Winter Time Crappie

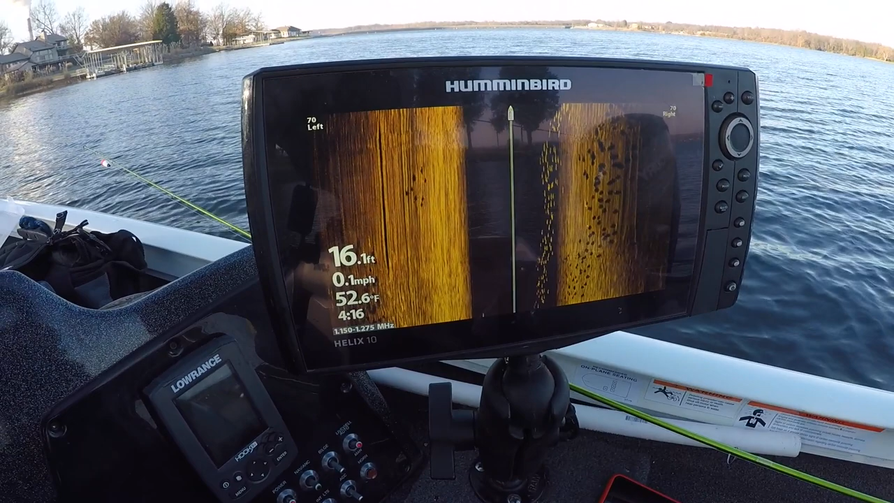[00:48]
On screen: depth 16.1 ft, water 52.6°F, speed 0.1 mph
what you want to see you've got fish under the boat and you've
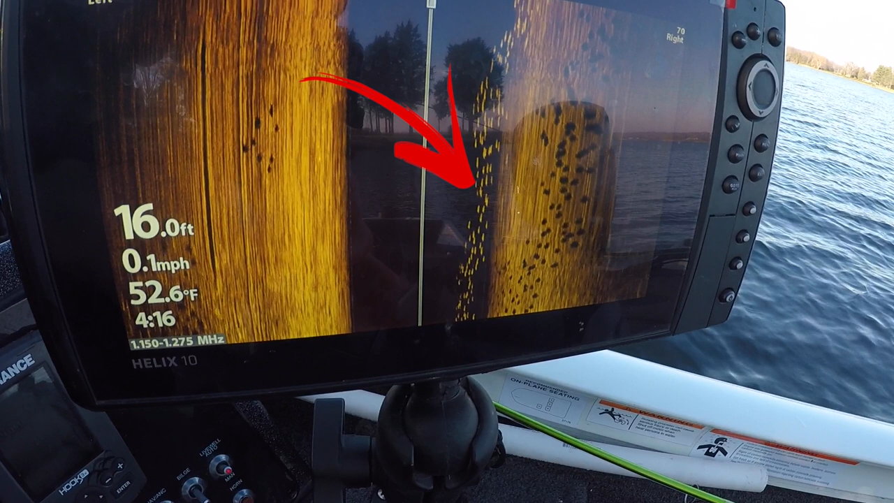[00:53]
On screen: depth 16.0 ft, water 52.6°F, speed 0.1 mph
got big shadows to the right and left and all throughout the day we had them going from one side to the other man this is exactly what you want to see when you're winter fishing so